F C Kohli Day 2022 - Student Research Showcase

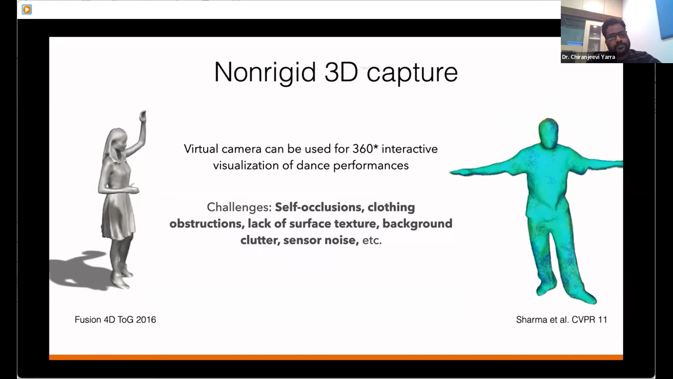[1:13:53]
background clutter, and obviously the classical sensor noise. In order to represent the underlying geometry, we need to choose some sort of 3D representation. Now, there exists a lot of 3D representations, such as point cloud, where we sample points on the underlying geometry. Each point in the point cloud holds an XYZ position in the 3D space. We can also associate RGB values with each point to get a colored point cloud. Then there comes this mesh representation, which is essentially a wireframe-like structure. It is a graph made up of nodes and edges,
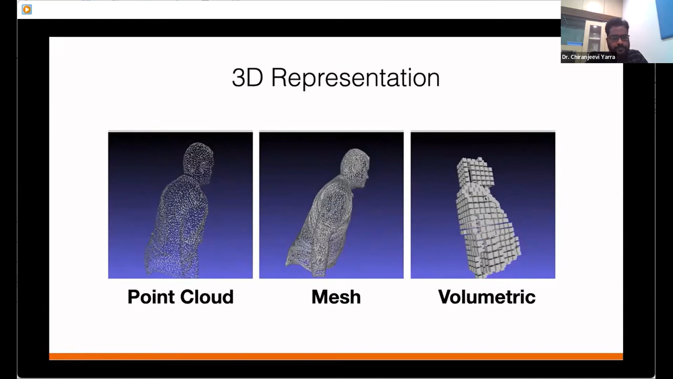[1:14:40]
Third one is volumetric, where we represent the 3D object using voxels. Just like an image is made up of pixels, A 3D object is made up of voxels. So voxels are just like 3D extension of the pixels.
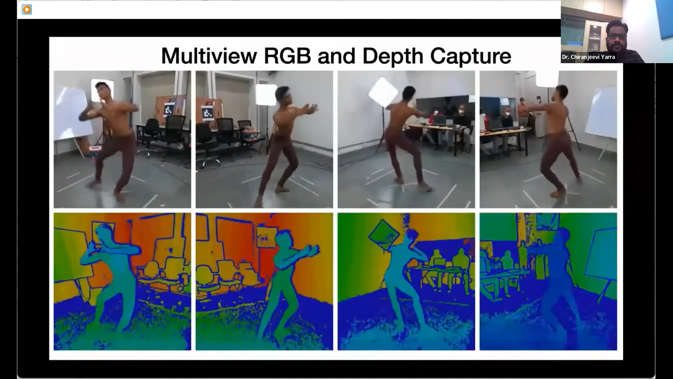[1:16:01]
In the depth images, you can observe there's a lot of flickering and small noise, which is coming because of the inaccuracy in the depth estimation by the sensor. So this is the temporally evolving 3D geometry reconstructed from the raw RGB and depth images that we got from Kinect. Here you can observe there's a lot of noise on the surface, as well as there are some major holes in the 3D geometry, which is coming from because of self-occlusions.
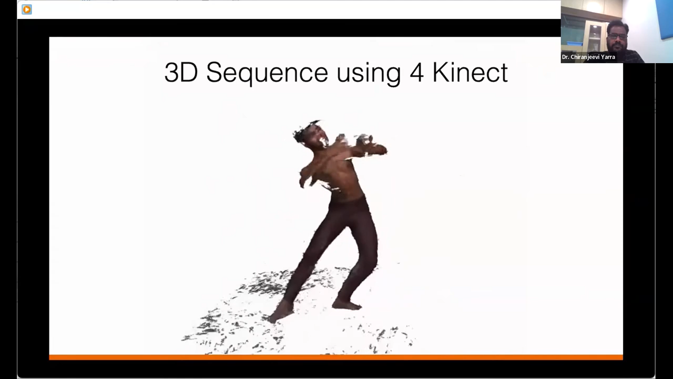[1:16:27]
So whenever the hand is in front of the chest, it occludes the camera view, thereby leaving a hole in the chest.
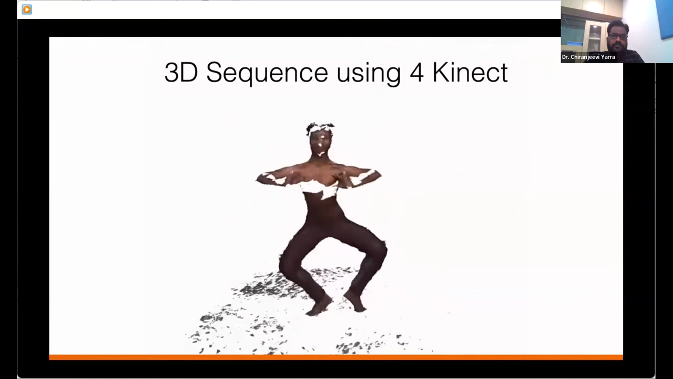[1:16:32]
And there's the same 3D body visualized from different view.
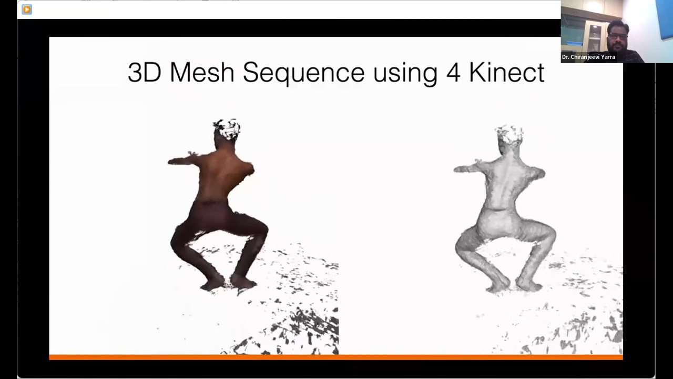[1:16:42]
So in order to reconstruct the 3D geometry from raw RGB and depth images,
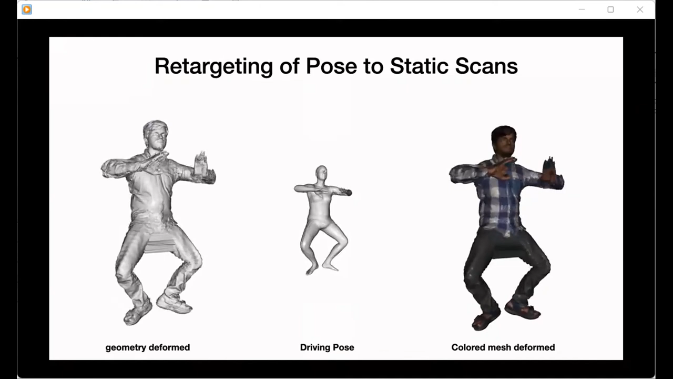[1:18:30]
and you can see the geometry of that person deforming over the time.
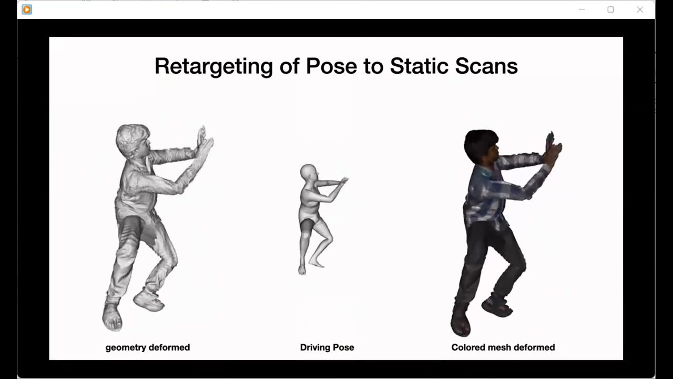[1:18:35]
We can also adopt learning-based methods to infer depth maps directly from the RGB input without the need of any depth sensor.